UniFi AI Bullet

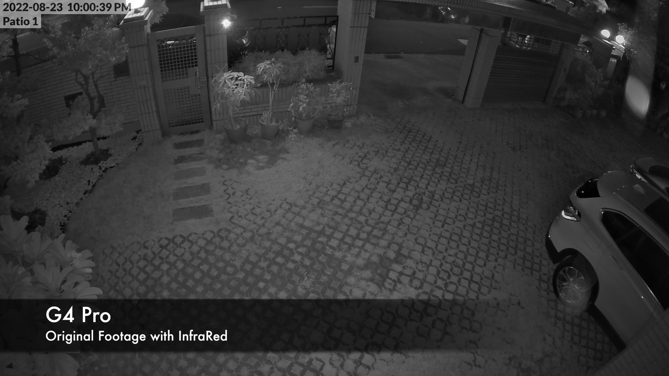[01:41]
AI Bullet has not turned on its infrared, but the G4 Pro has already turned on. The video quality in low light situation for AI Bullet seems a bit transparent.